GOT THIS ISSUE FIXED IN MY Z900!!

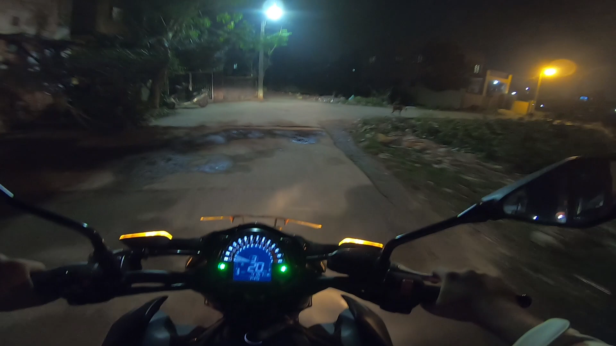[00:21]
I'm going to tell you what happens when I'm leaving my house,
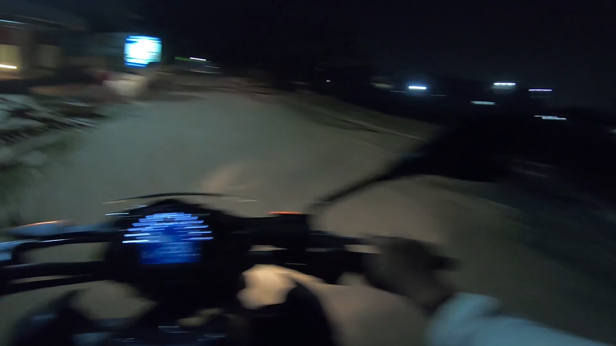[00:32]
the main road road from my house, the connecting road, there are so many trees and trees.
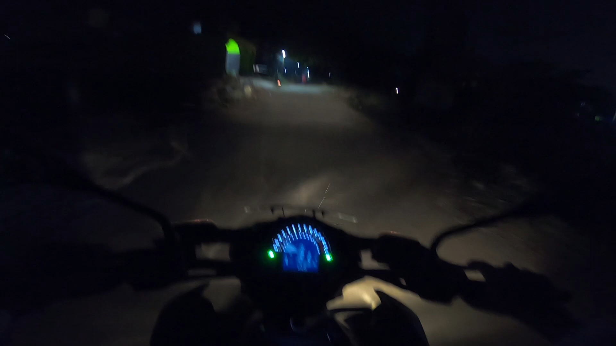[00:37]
Whenever I'm leaving, I feel like I'm going to run away from the evening and it's very dangerous.
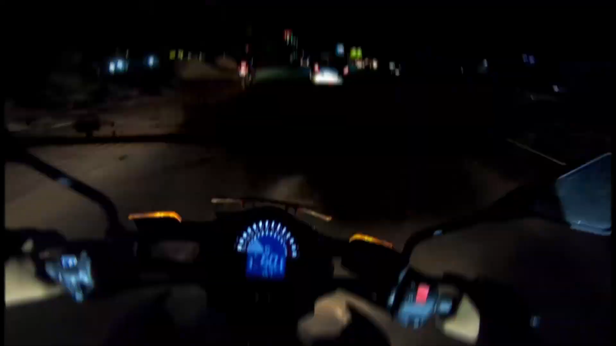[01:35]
My son, the backfire is insane. Now we're seeing all blue flames. We're seeing all blue flames.
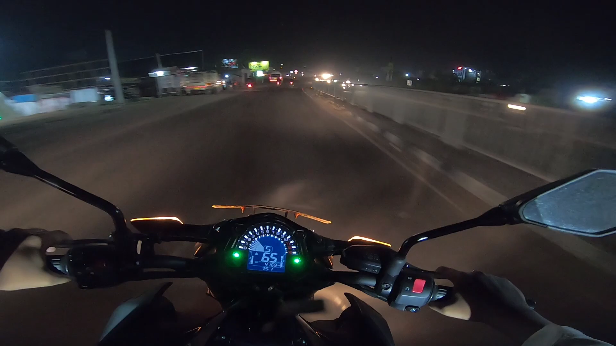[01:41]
So the backfire will be really fun. In truth.